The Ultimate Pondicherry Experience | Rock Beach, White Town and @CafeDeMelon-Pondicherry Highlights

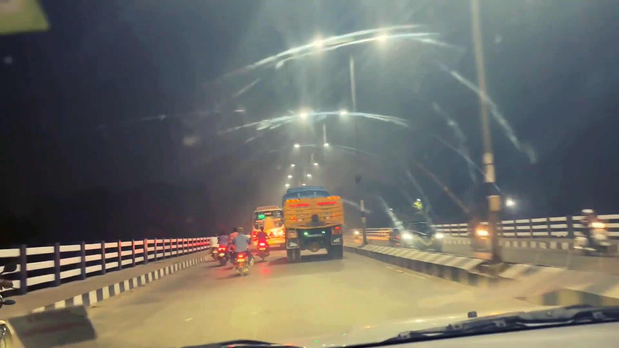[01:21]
ये जो buses और truck है somehow you know we keep on traveling right, but especially Tamil Nadu Pondicherry area में I see the big buses trucks बहुत aggressively चलाते हैं। एक तो रास्ता narrow है, उतनी wide है नहीं, उसके ऊपर they will keep on honking and they will keep on you know ओवरटेक लेफ्ट राइट। एक लेन रूल्स रहती है वो नहीं फॉलो कर रहा है। अगर से फॉर एग्जाम्पल दिस इज़ द लेन वेयर देर आर वाइट मार्कर्स राइट विच हैज़ बीन केप्ट, कभी लेफ्ट कभी राइट।
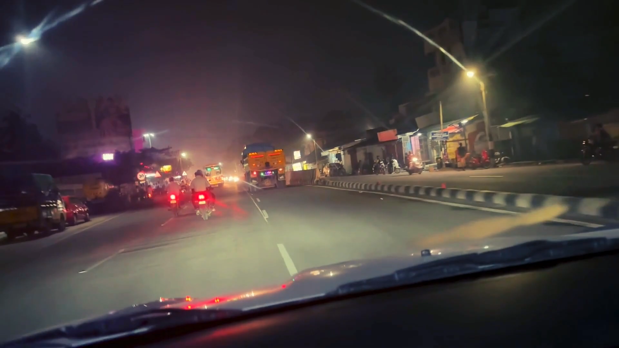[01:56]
अगर सिंगल लेन्स है दे विल नॉट इवन फॉलो दिस, दे विल इमीडिएटली कम टू द लेफ्ट।
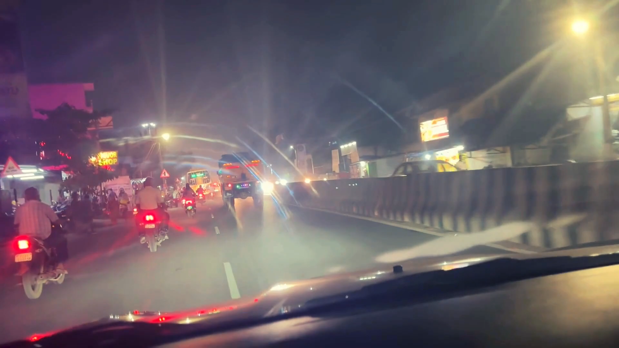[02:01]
और ये काफ़ी प्रॉब्लमेटिक है, सो बी वेरी केयरफुल व्हाइल ड्राइविंग। तो हॉन्क करके लोगों को परेशान करना, हाँ भाई उन लोगों को निकलना है आगे, उनको जल्दी आगे निकलना है।
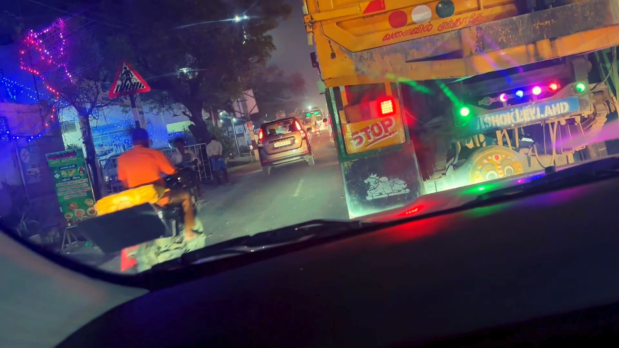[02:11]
यू नो वी फील थोड़ा सा एग्रेसिव है ड्राइविंग, वो तो डेफिनेटली है एग्रेसिव ड्राइविंग।